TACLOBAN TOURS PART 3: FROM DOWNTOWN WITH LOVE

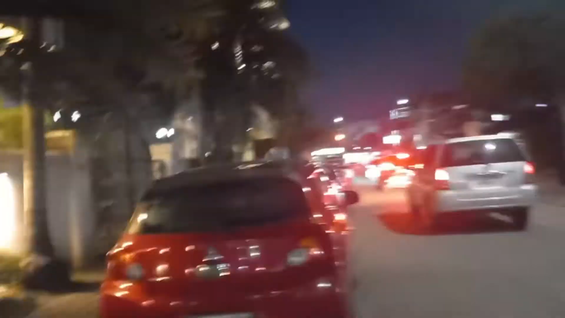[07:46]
Ito, itong lugar na yan. Ito na yung kanto na yan.
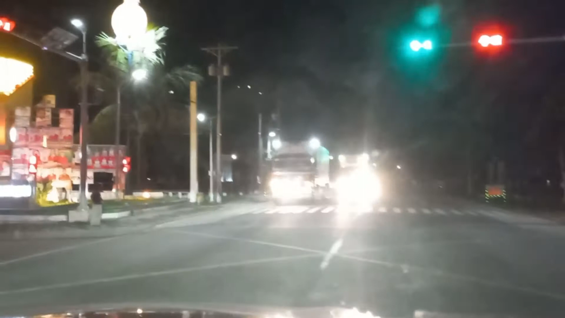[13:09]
Papasok na po tayo ngayon sa Santa Fe, mga kababayan ko.
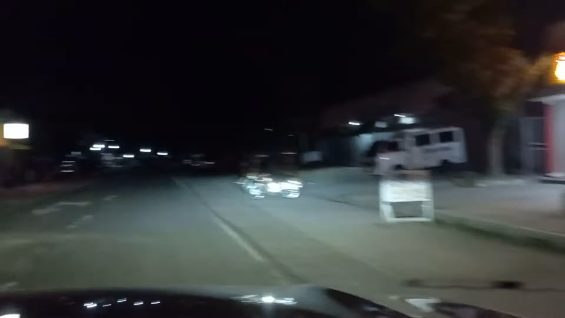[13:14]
Mga kasangkayan, dito na po kami ngayon sa may Santa Fe. Papasok na po kami.